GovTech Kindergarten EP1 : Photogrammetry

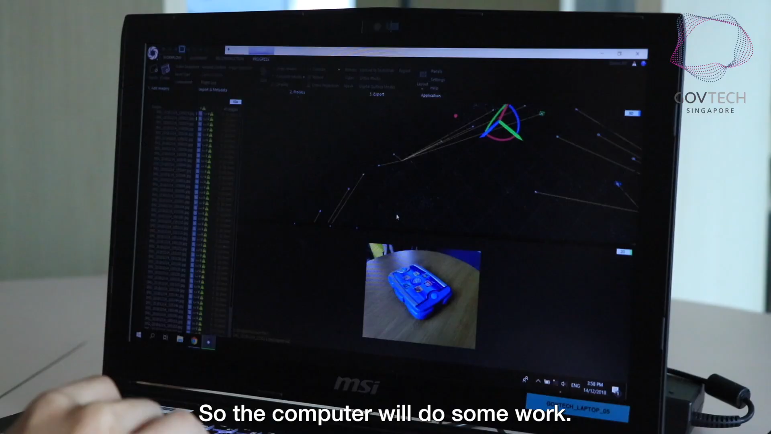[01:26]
So computer go and do some work, the computer do some work. And KokKor now going to show you what it's called 3D. Okay.